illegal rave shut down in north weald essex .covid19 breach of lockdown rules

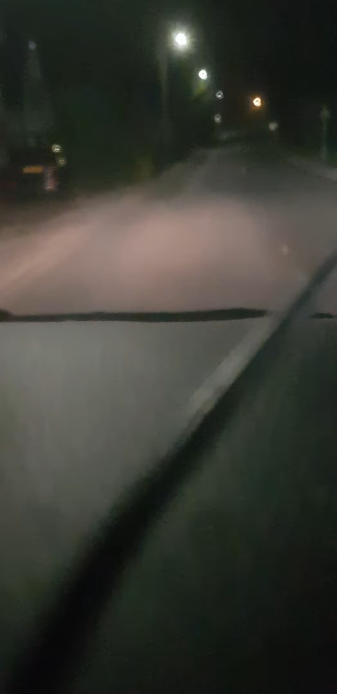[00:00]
Right guys, check this one out. Someone thought it'd be a good idea to have a rave at Northwield Village. At the radio station. Shit tons of police everywhere, look, a couple of fucking bods stopped there, old Bill. So, to have a rave in a little village, did they overlook the fact that we got the police helicopters based in Northwield Village? Indeed they did.
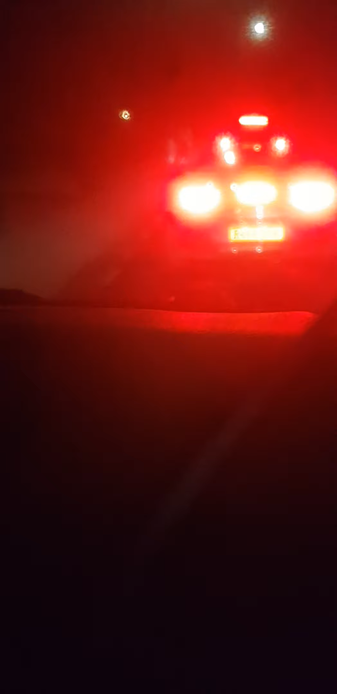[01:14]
We can see the blue lights coming up. Oh.
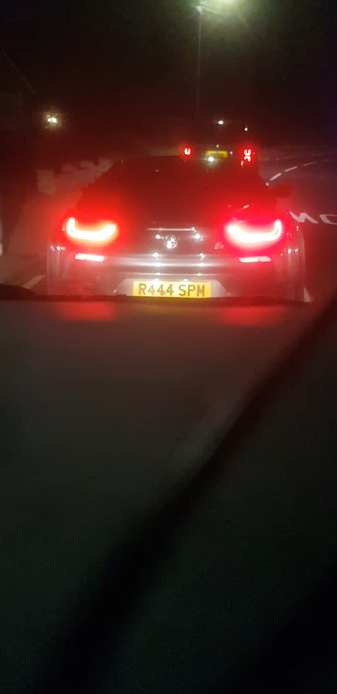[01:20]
Move, you fucking dickhead! Fuckin' melmere! Get the fuck out of my way! Dick! Let's go! So, anyway. Here it is. A whole bunch of fucking police.
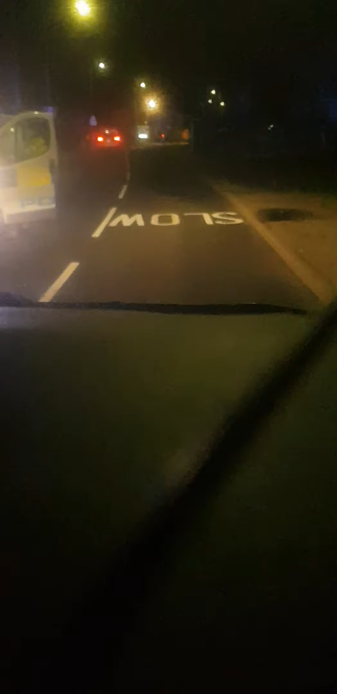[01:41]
Like, shit-tons everywhere. All for an illegal rave in a little village that, er, yeah. Of course, nobody's gonna notice, like, about a thousand people walking through the village all at once. Oh, this poxy camera. Dodgy old camera, this. Look, police everywhere, mate.